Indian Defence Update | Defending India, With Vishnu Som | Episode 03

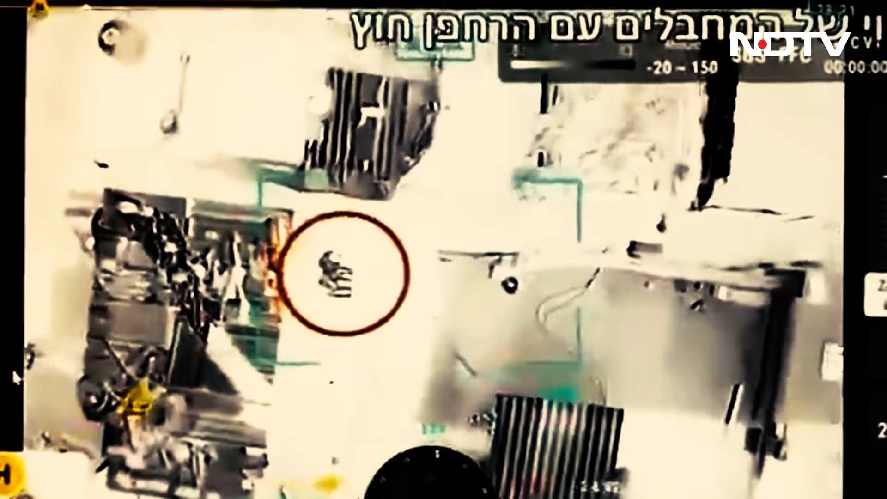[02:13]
The video you actually see here is these quadcopters being used to hunt down targets and take them out.